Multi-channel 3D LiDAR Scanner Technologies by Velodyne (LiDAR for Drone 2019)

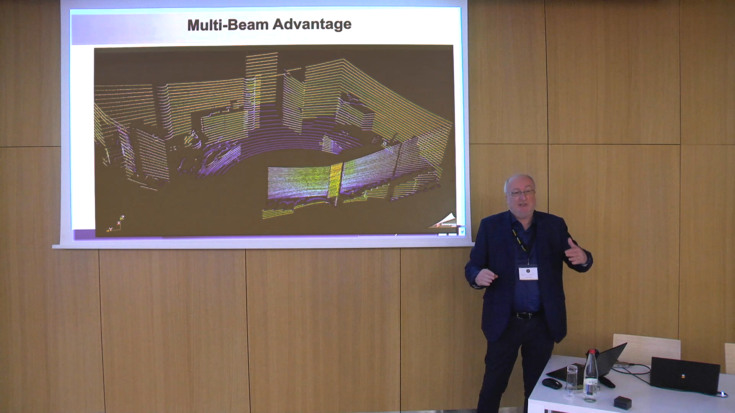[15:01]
just poor laser scan information and multiple laser lines. So, and this is just an example of raw data. It is just the data as it comes out of the sensor. So you still see the gaps between the laser lines. They drive actually the resolution, the spatial resolution we can get out of the system.
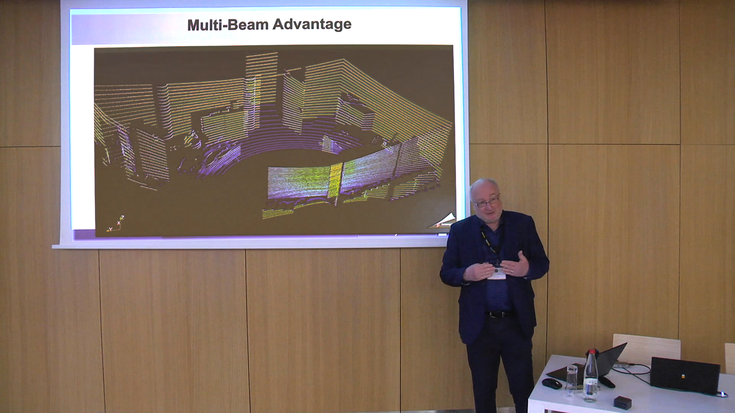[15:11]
We have here in that example an opening angle of 1.3 degrees between the individual lasers. I come back to this later.
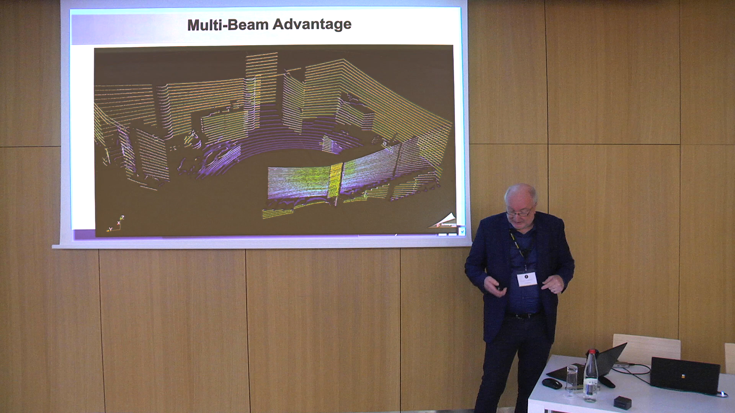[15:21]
So again, to demonstrate what makes the difference.
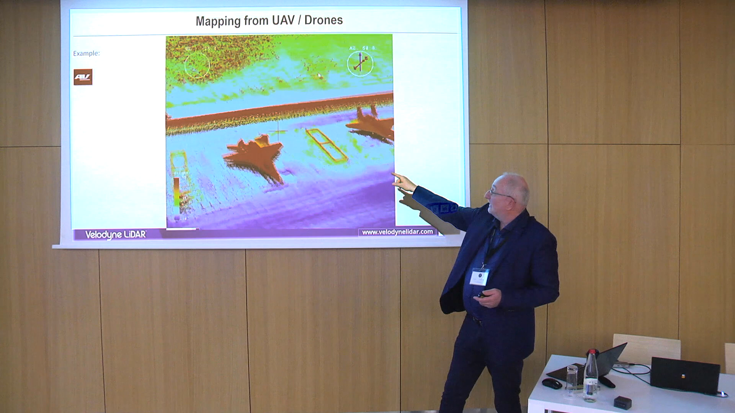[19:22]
What is here under the wings?
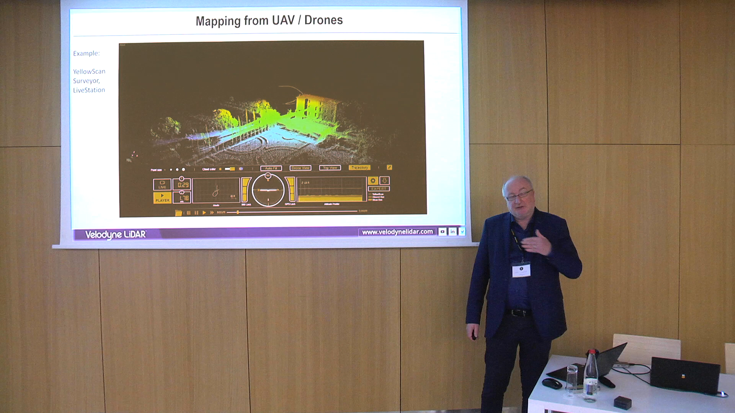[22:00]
so it gives you 600,000 points per second, and this is the kind of data you end up with in real time.